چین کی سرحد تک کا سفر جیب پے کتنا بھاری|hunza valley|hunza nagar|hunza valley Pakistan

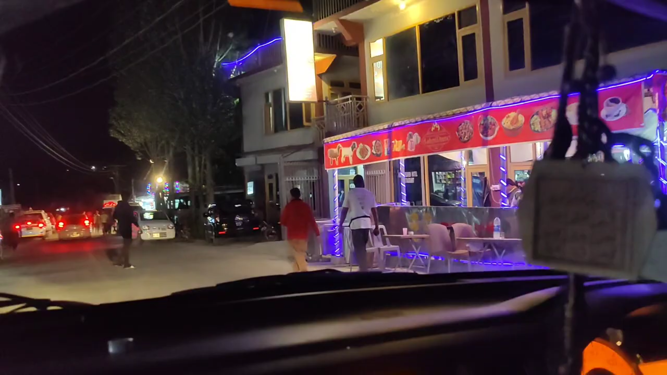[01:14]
और लेफ्ट साइड पे जो मार्केट आप देख रहे थे वो सारी की सारी गिलगित था।
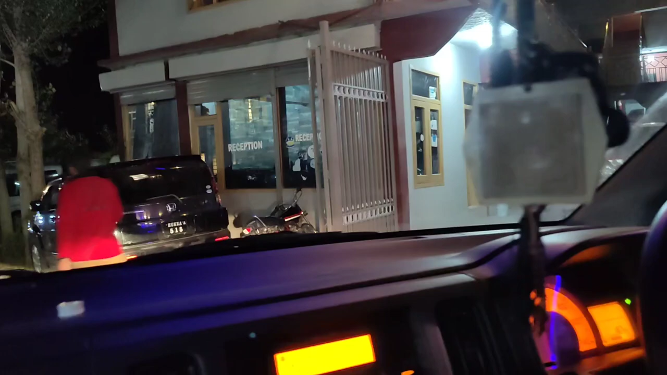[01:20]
और हम लोग गिलगित साइड पे नहीं गए, हम लोग हुंजा आ रहे थे क्योंकि हुंजा एक बहुत खूबसूरत जगह है।
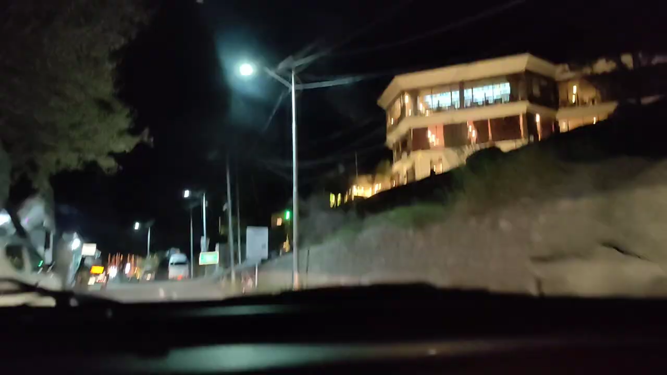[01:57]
और हम लोग आ गए थे करीमाबाद क्योंकि रात का खाना भी खाना था और कुछ मार्केट वगैरह में घूमना था, इस वजह से हम लोग करीमाबाद आ गए थे।